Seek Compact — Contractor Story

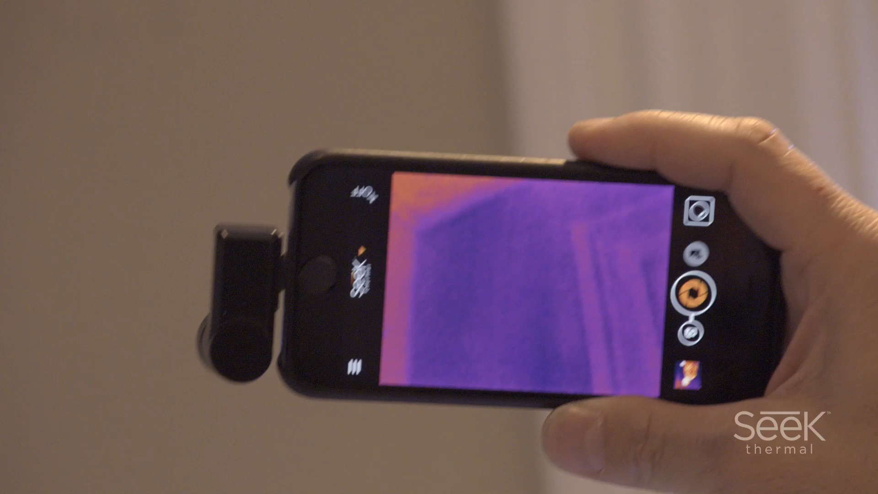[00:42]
With the Seek camera we're able to isolate the exposure and don't have to spend all that time creating that excessive damage.
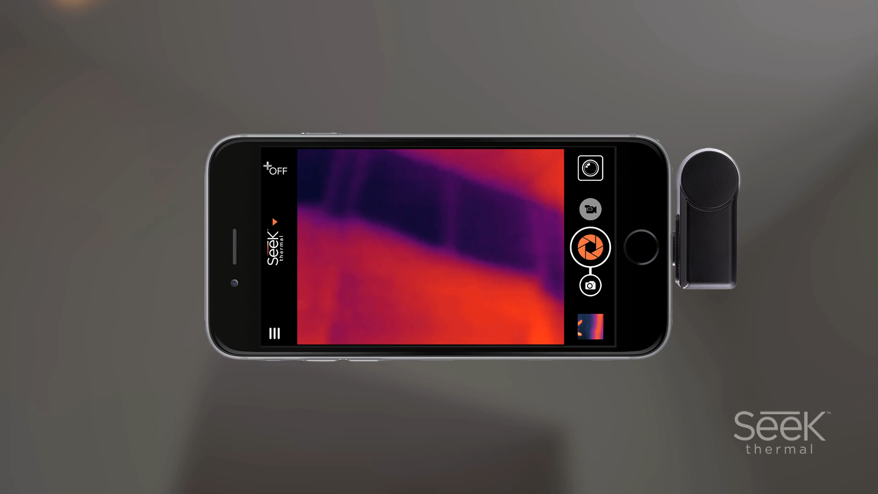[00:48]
Before we might have had to go in and protect the room, protect the carpets, open up a hole in the wall. Now with the thermal imaging camera we're able to quickly walk in assess whether that water has infiltrated
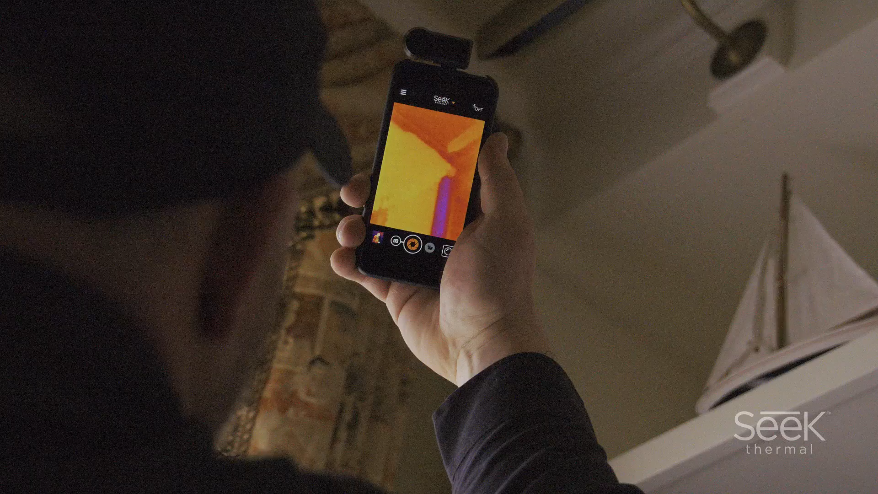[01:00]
that wall cavity and all of that can be done in minutes.